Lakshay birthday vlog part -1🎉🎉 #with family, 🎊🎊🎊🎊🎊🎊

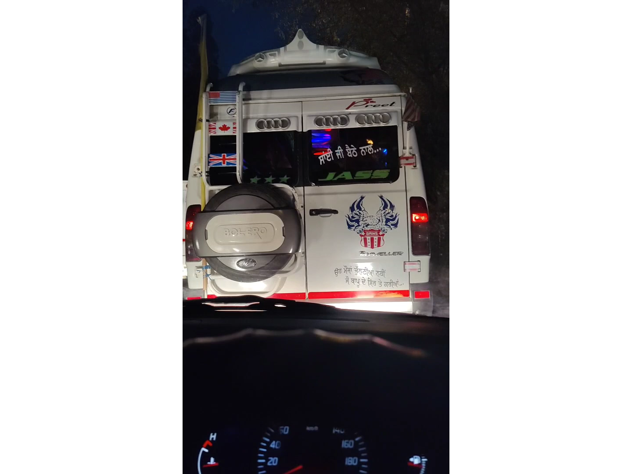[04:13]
अब तो मुझे फुल ऑन ट्रैफिक मिल गया है, मैं काफ़ी लेट हो गई हूँ उस वजह से ना, तो बहुत ज़्यादा ट्रैफिक हो गया, थोड़ा सा काम ज़्यादा के चक्कर में मैं फंस गई, फुल ऑन ट्रैफिक।